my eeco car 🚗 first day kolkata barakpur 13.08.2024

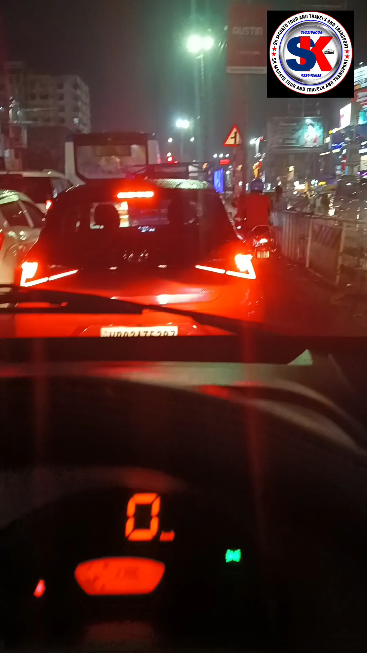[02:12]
पर आप जाम होता है यह यहां पार हुआ है ने